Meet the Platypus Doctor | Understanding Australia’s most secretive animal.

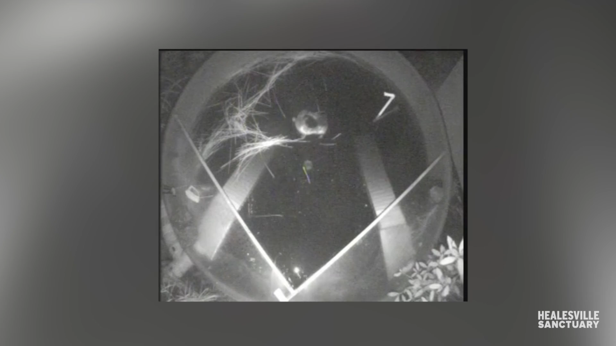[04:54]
It's too hard to find them and at that particular point in time. So the animals that I looked after I can see that behavior really clearly.